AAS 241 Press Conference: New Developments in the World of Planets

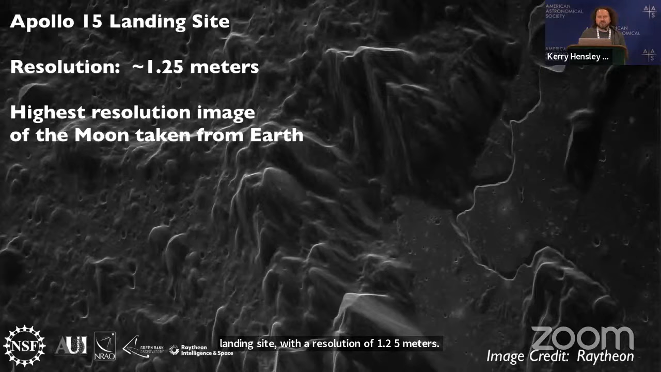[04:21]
This is the highest resolution image of the moon ever taken from the ground, so from Earth. So we have other examples. This is Tycho crater on the moon. For sense of scale, it's 85 kilometers across.
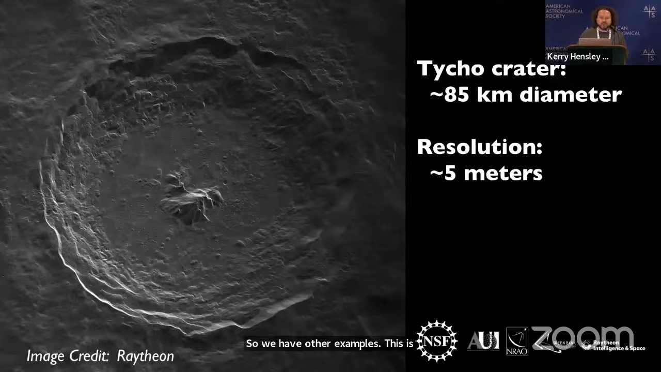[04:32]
The resolution in this image is 5 meters per pixel. And if we can zoom in a bit on the crater floor,